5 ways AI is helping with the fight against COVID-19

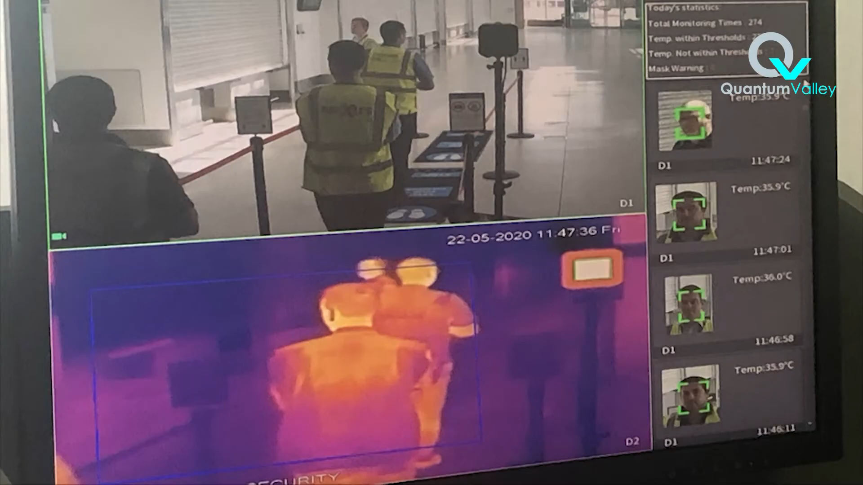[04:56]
4. Facial Recognition and Fever Detector
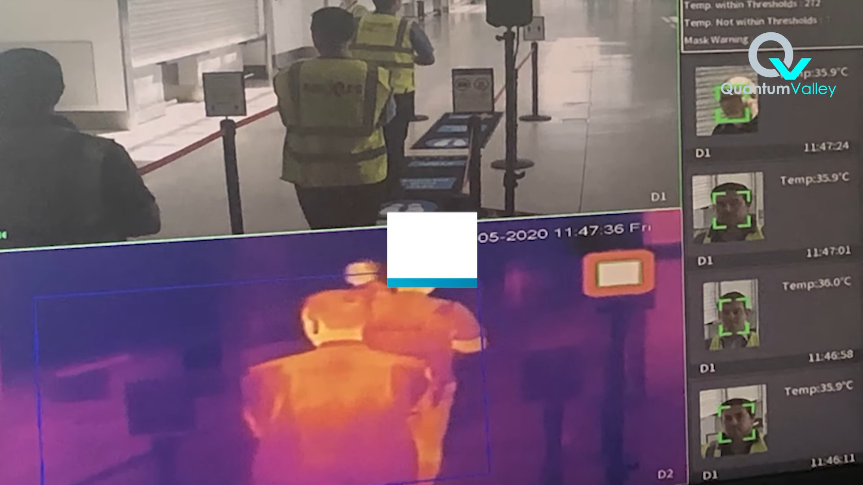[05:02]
AI thermal cameras that are used for detecting fever in people have been out there for a while,
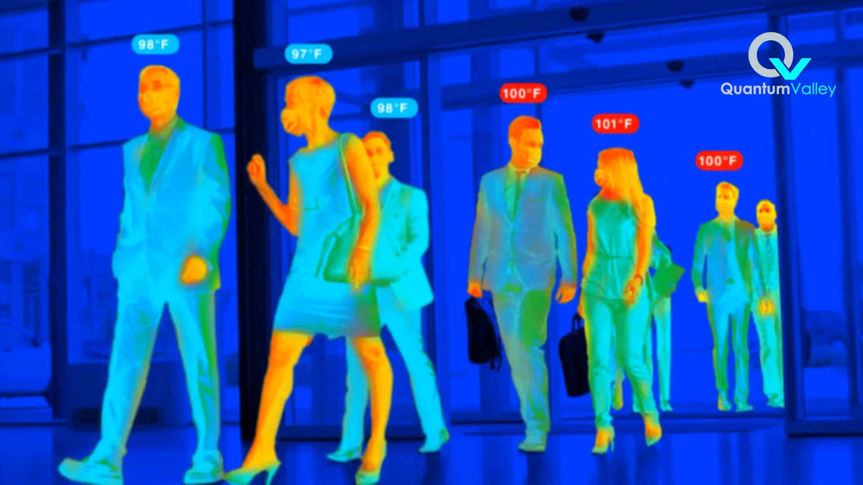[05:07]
but one problem, they are dumb, a human operator is needed.
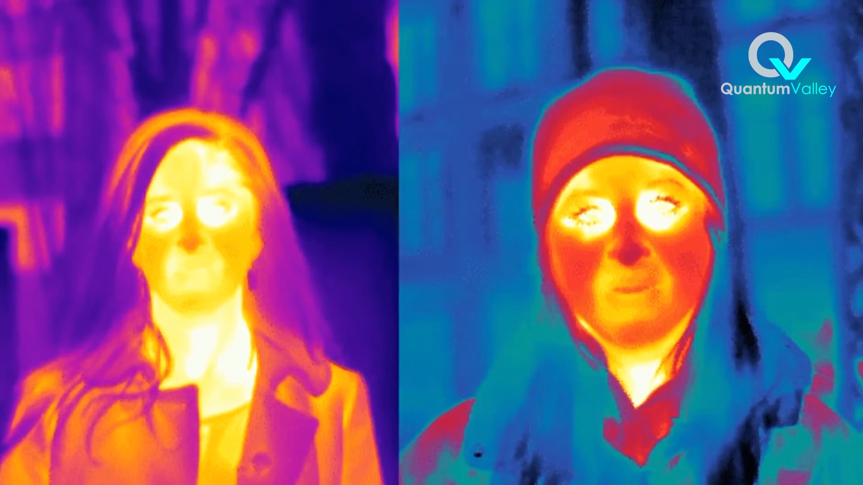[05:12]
Now, however,
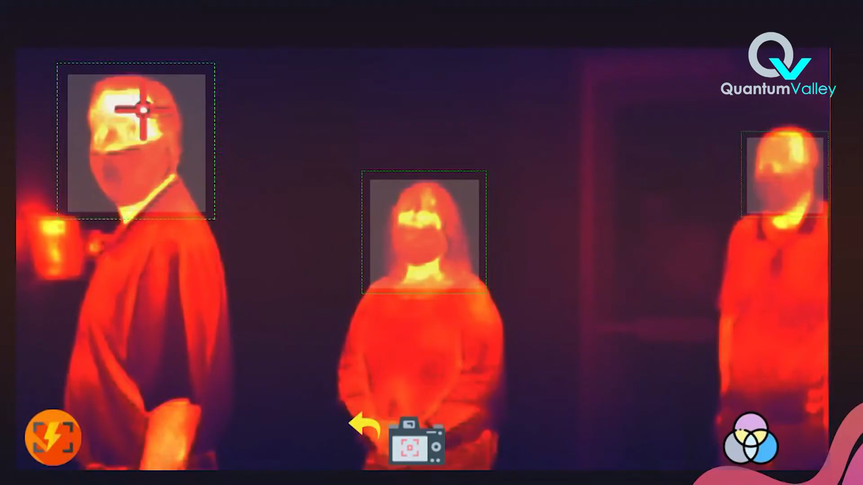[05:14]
these thermal cameras possess AI-based multisensory technology,
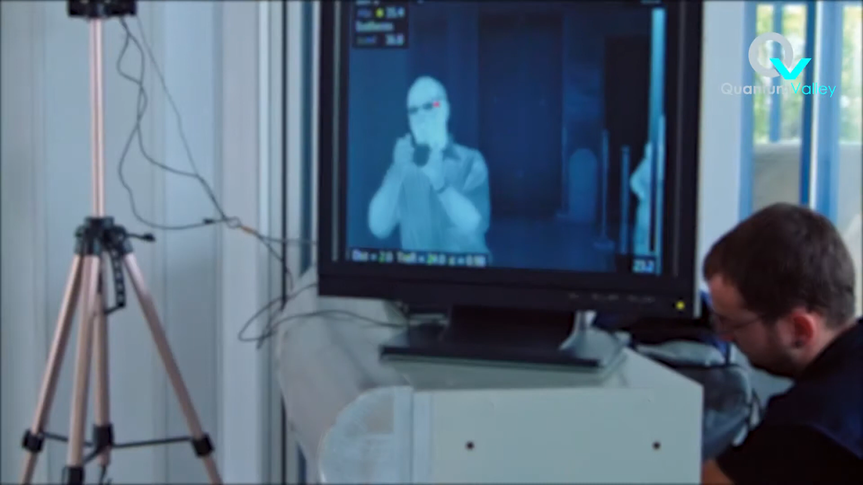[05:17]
and they have been deployed in airports, hospitals, nursing homes, etc.
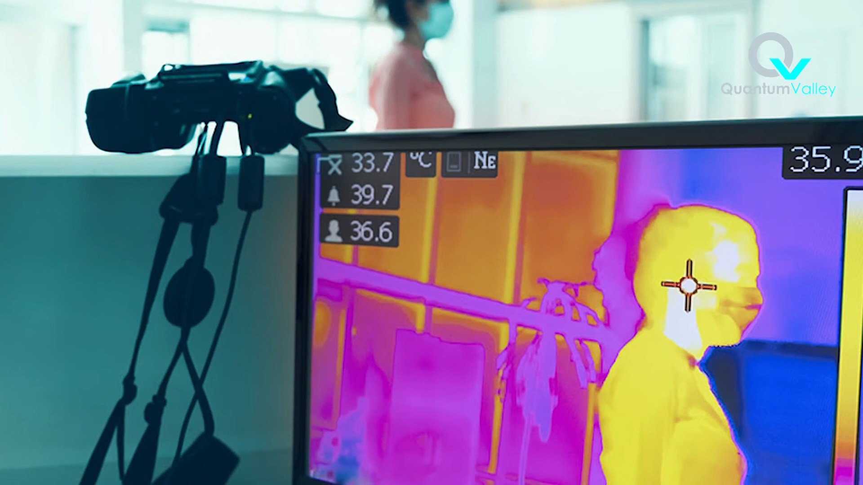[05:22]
These cameras automatically detect individuals with fever and track their movements,